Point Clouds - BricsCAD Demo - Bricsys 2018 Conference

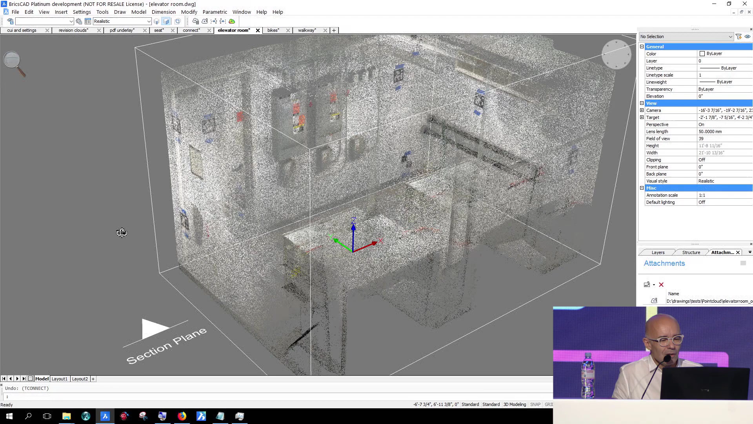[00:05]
What we do in this first introduction of point clouds is making sure it is well integrated in the DWG,
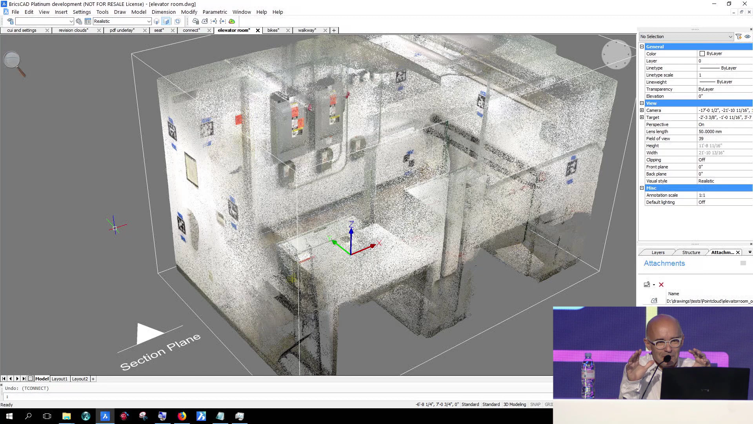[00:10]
making sure that you can exchange it with AutoCAD. Also, making sure that, for instance,
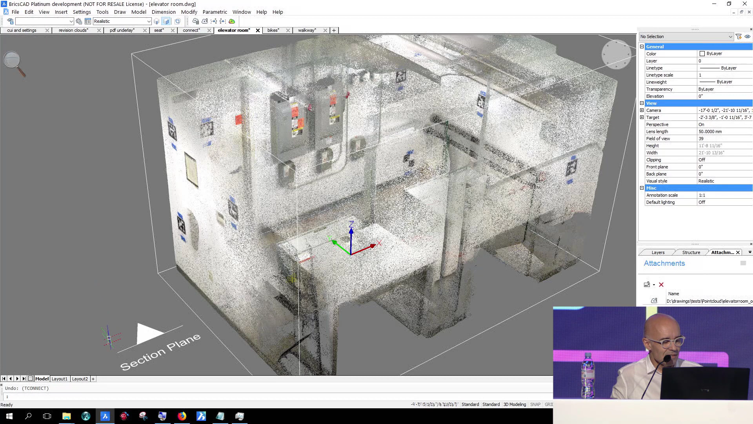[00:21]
a section plane, if I activate my section plane, that it cuts away your point cloud,
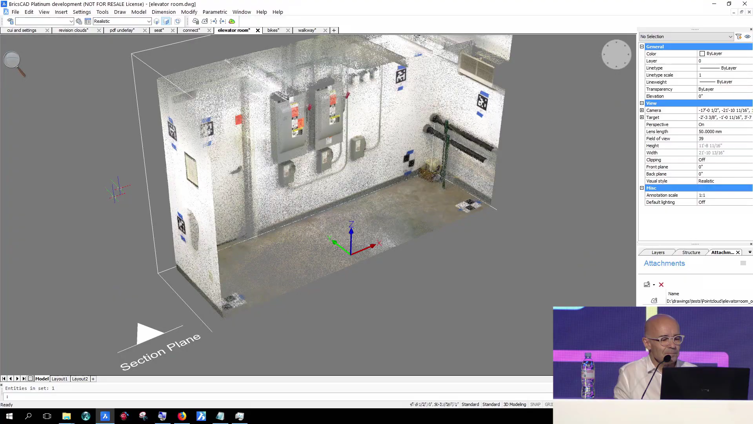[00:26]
and then when you zoom in, here you see a lot of speckles. And what it actually is, this is space where nothing has been measured, where there is no point, so you're looking into space.
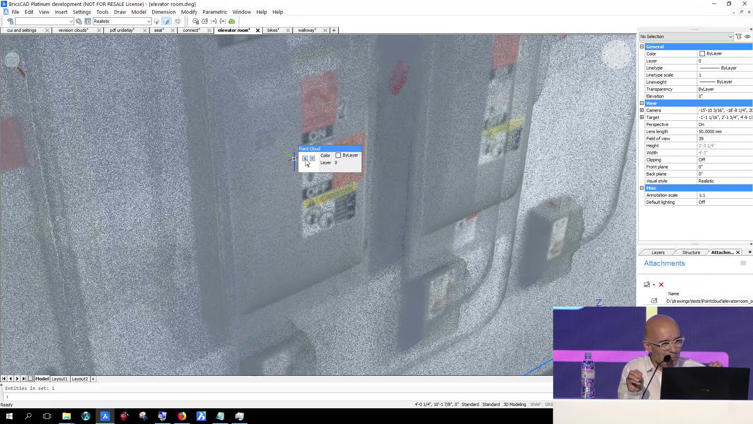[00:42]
So to make the image a bit nicer, you can increase the size of your points, so you're no longer looking into space.
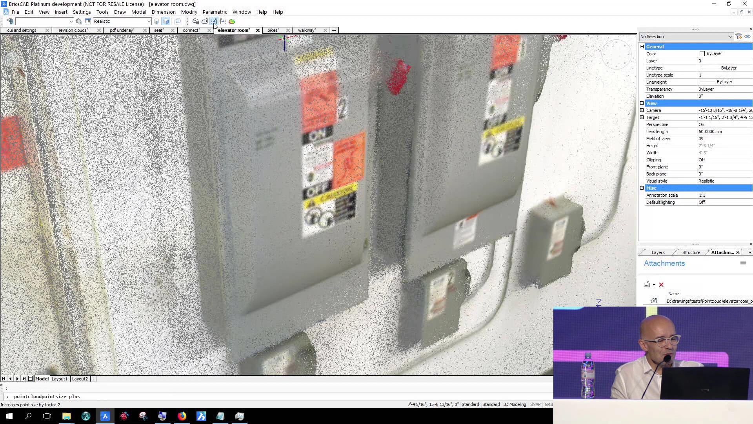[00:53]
So now you see quite a nice surface instead of this unmeasured space.